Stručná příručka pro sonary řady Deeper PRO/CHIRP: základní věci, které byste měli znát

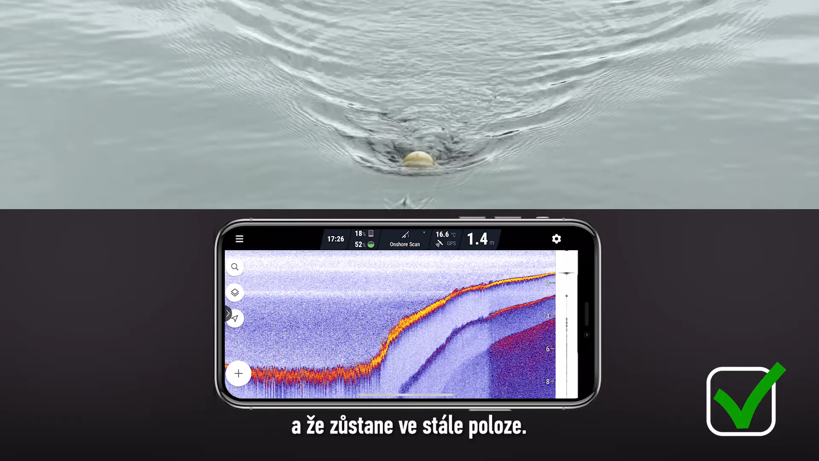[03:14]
On screen: depth 1.4 m
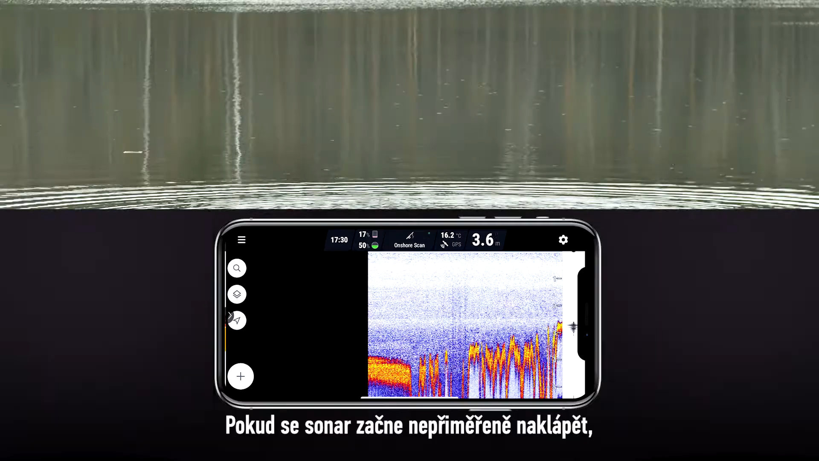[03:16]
On screen: water 16.2°C
If the sonar starts tilting excessively,
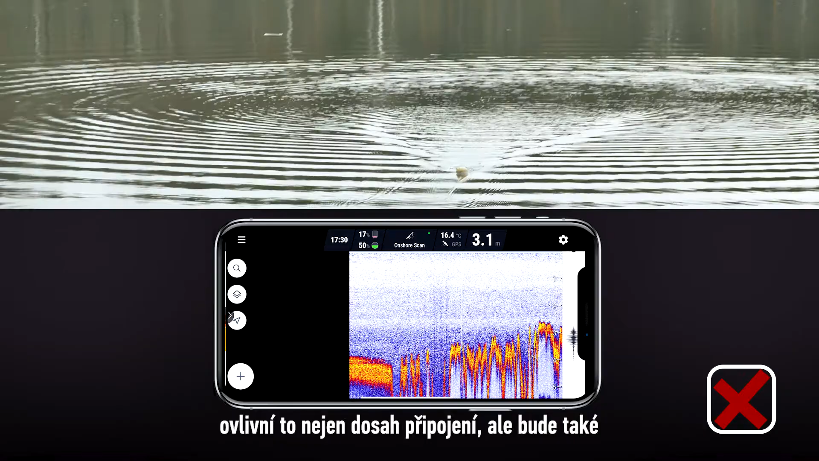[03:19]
On screen: water 16.4°C
this will not only affect the connection range, but it will also make your sonar readings harder to understand.
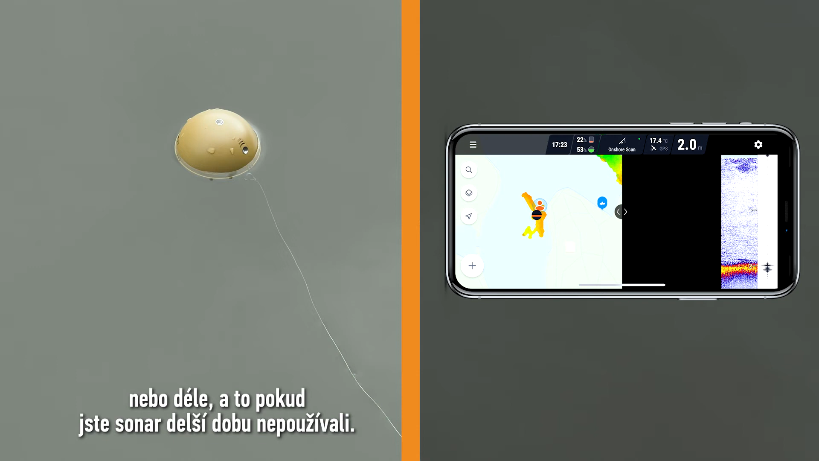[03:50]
Once the app shows GPS found, you can start casting.